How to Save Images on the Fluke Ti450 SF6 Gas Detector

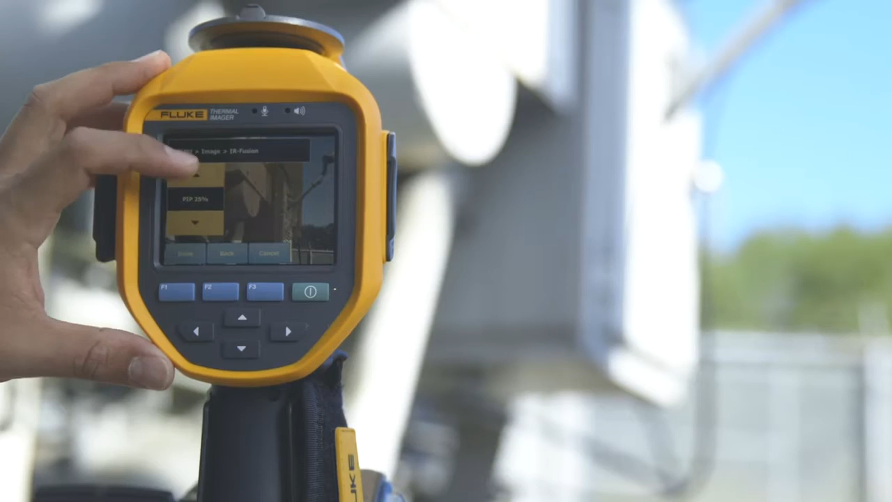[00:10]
Use Fluke SmartView software to optimize your images. You can save individual frames from your IS3 fully radiometric video files. Always pick and save the frames with the most visible leaks for your reports.